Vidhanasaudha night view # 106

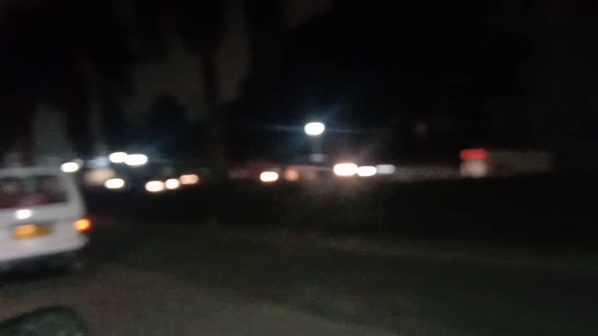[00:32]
ನೋಡ್ರಿ ಹೋಗ್ತಾ ಇದ್ದೀವಿ, ವಿಧಾನಸೌಧ ಹತ್ರ ಬರ್ತಾ ಇದ್ದೀವಿ.
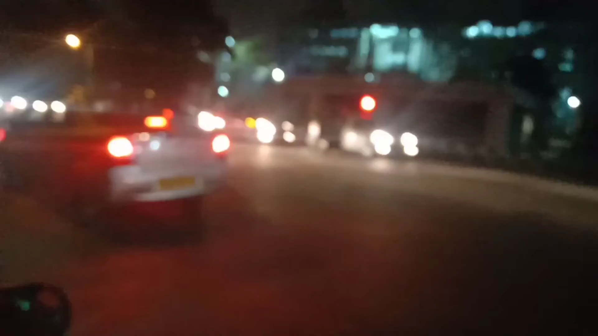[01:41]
ನೋಡ್ರಿ ಇದೇ ವಿಕಾಸಸೌಧ, ಎಷ್ಟು ಚೆನ್ನಾಗಿ ಕಾಣಿಸ್ತಾ ಇದೆ. ವಿಕಾಸಸೌಧ ಫ್ರಂಟ್ ವ್ಯೂ ಚೆನ್ನಾಗಿ ಕಾಣಿಸ್ತಾ ಇದೆ ನೋಡ್ರಿ. ನೋಡಿ ಎಂಜಾಯ್ ಮಾಡಿರಿ ಮತ್ತು ಸಬ್ಸ್ಕ್ರೈಬ್ ಮಾಡಿಕೊಳ್ರಿ. ಥ್ಯಾಂಕ್ ಯು.